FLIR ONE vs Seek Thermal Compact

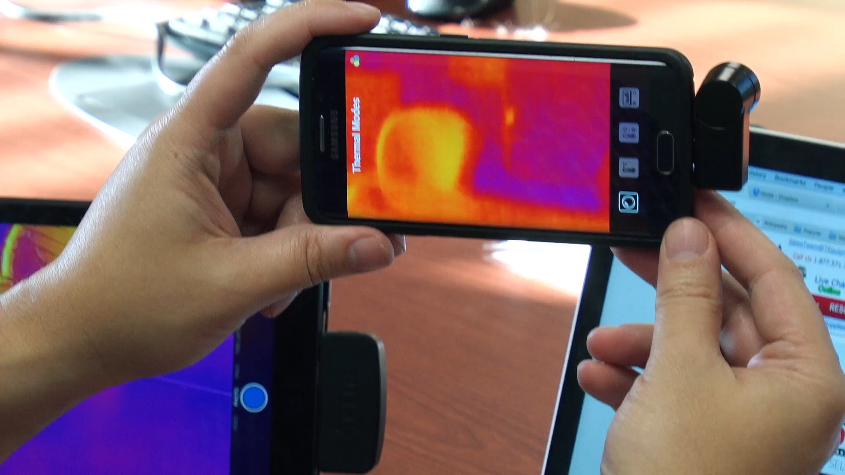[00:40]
This is an Android-based device. Gives you pretty good resolution, pretty good clarity on the thermal image.
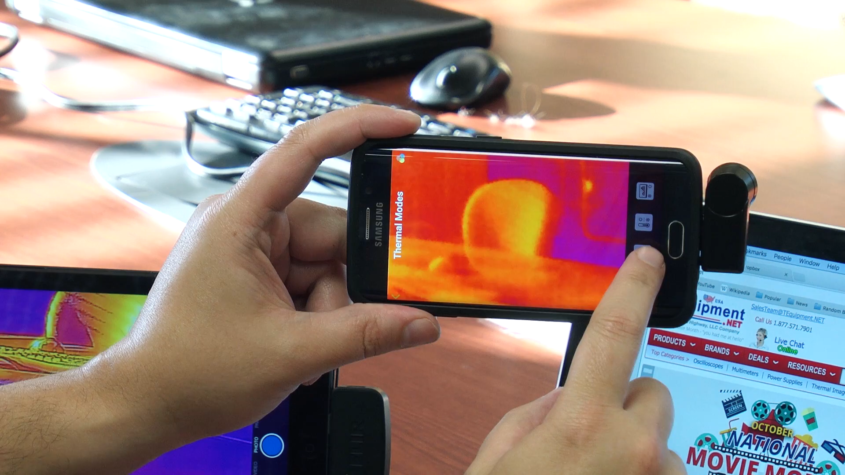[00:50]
What you can then do is if you wanted to see some information about what you're looking at, you can go in and get a center spot measurement. Unfortunately, you can't move the spot around, but what you can do is go into the high-low mode. And this will actually automatically show you whatever the coolest and hottest spots are in the field of view. So it's very convenient for finding a difference or a delta between the two temperatures. You can also set alarms.
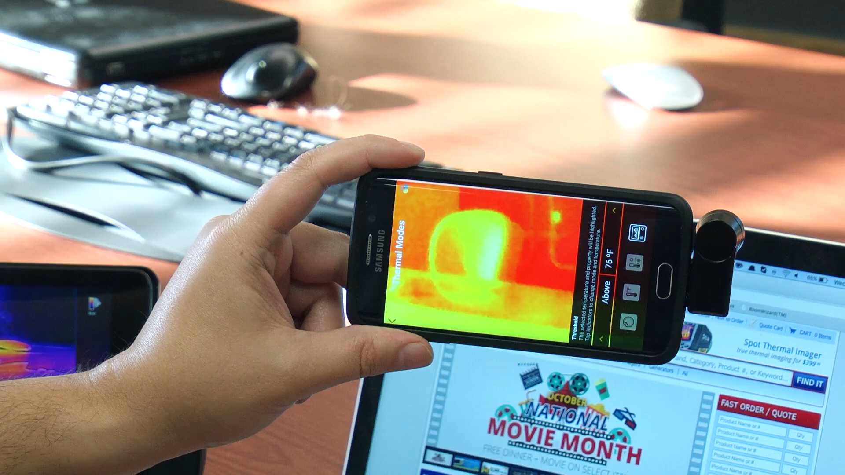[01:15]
So if you want to see how a certain temperature range looks, you can go into alarm mode as well.
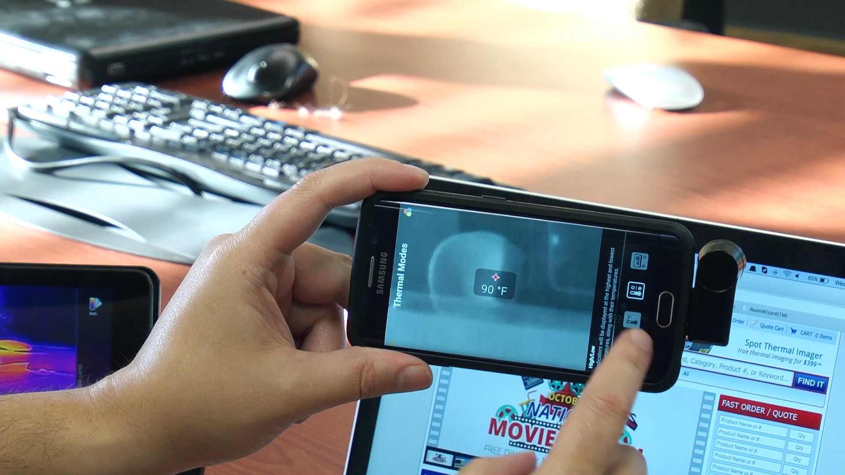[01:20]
On screen: spot 90°F
We'll stick with going into the high-low. Now, for some reason, I'm not sure why, but when you go back out of this mode,
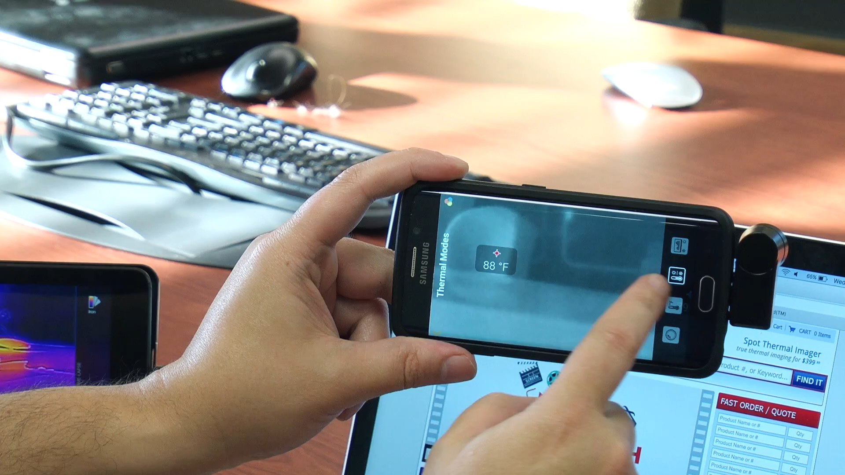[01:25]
On screen: spot 88°F
it changes to black and white, easy enough to change. You click on the color wheel up top, and you can choose the palette you want to look at the images in. I'll stick with the traditional what they call iron palette. Now, some other changes you can also make to the way your image looks. You can go in and change your temperature unit from Fahrenheit, Celsius, or Kelvin.
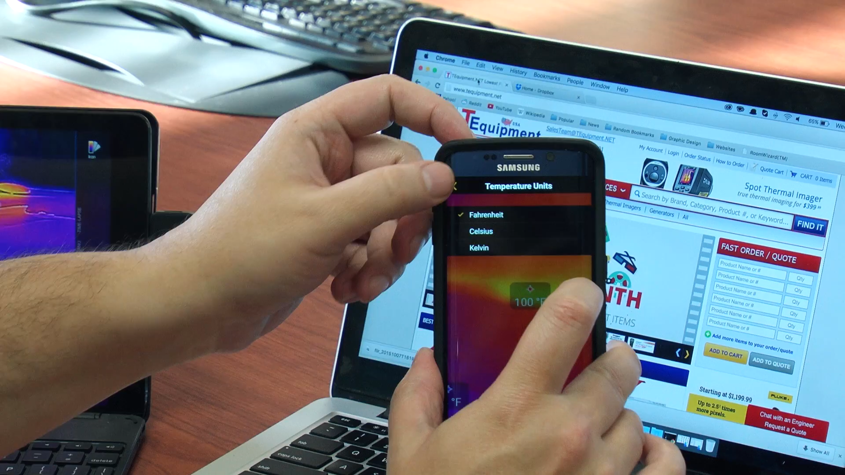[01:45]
We'll stick with Fahrenheit because I don't really use Kelvin too much. You can set your color palettes here as well.
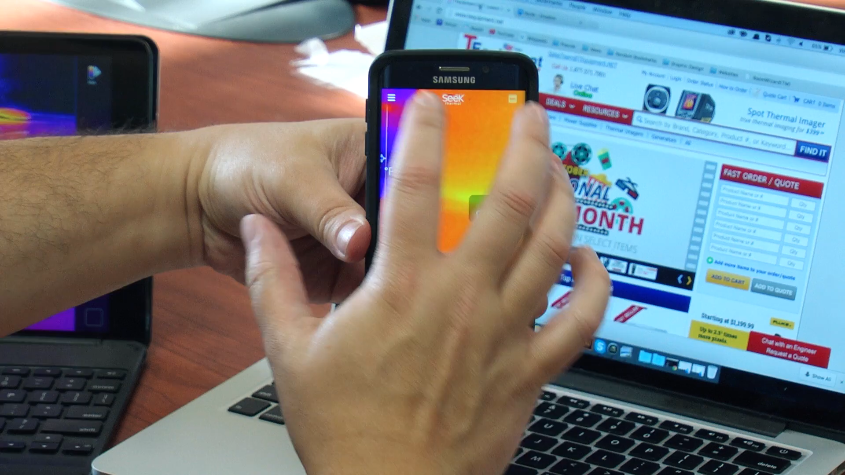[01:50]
But more importantly, image preferences, you can watermark the date and time, your GPS data, and if you wanted to put the Seq logo on there as well, but we'll keep that off for now.
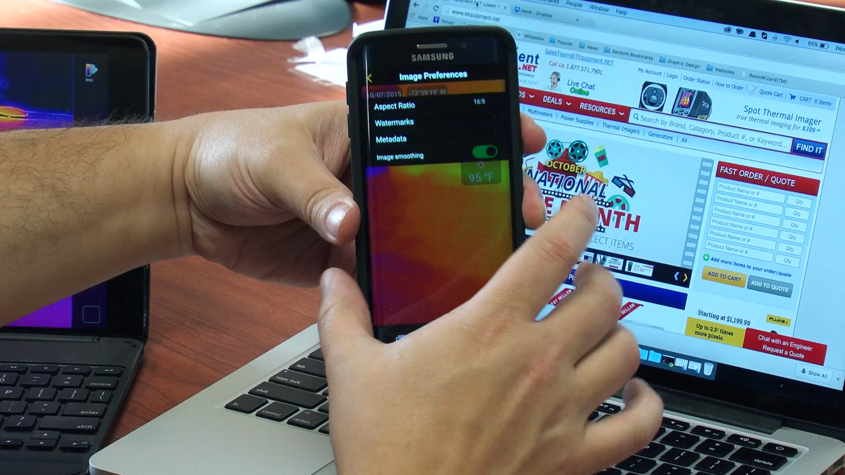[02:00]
And when you do that, and you go back to your image, you'll now see you've got your GPS data as well as your time and date stamp as well.
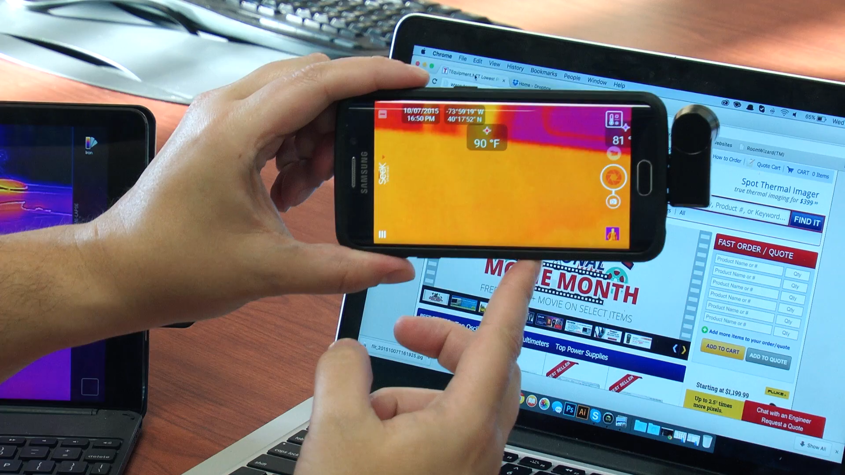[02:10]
On screen: spot 90°F
Now, we want to compare this against what you see with the FLIR 1. Now, this happens to be the FLIR 1 for an iOS device.
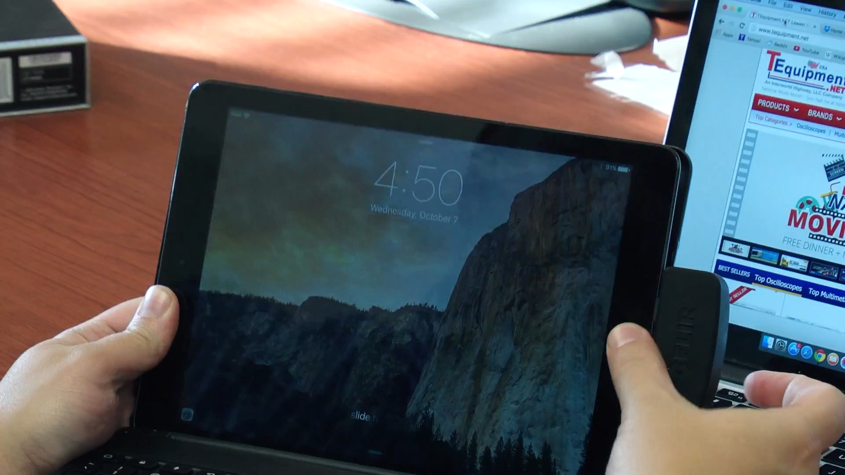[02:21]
Turn it back on.
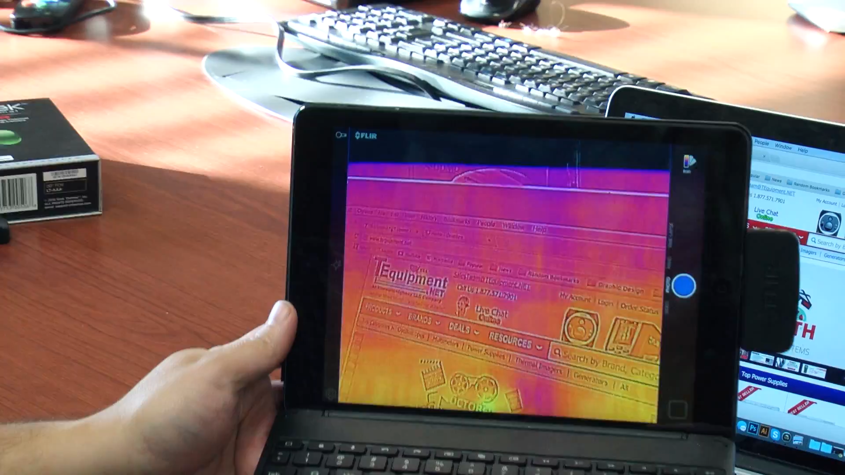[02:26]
Now, you'll notice right away that the FLIR 1 versus the same image, you can't really tell exactly what it is you're looking at because FLIR has what's called their MSX enhancement, which will take the visual image and put it and overlay it with the thermal.
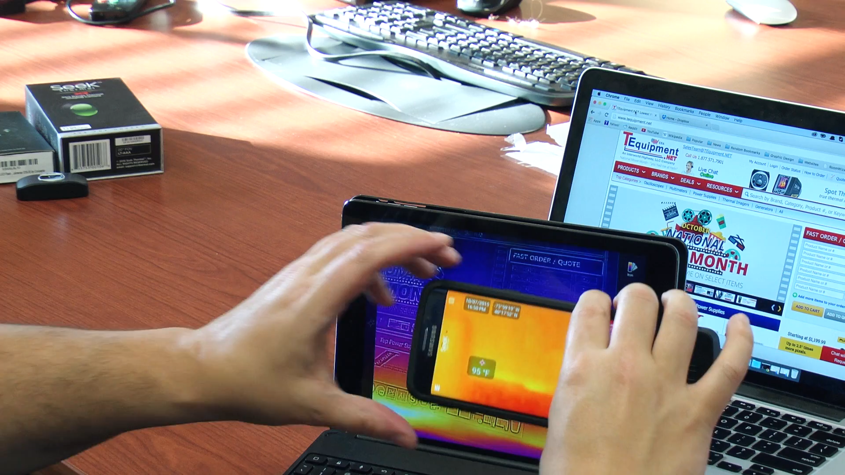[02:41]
Now, what you can do here, you can actually go into split screen mode, and it'll actually give you a split of the visual and the thermal all-in-one shots. You still can get, and it still even shows you the hotspot data, so you still can see what it is you're looking at, but you don't get the visual enhancement that you get from looking at the camera here, even though we're looking at the same thing. Now, this would look the same as on an Android or on an Apple or an iOS device, the FLIR 1, and the same thing with the Seek.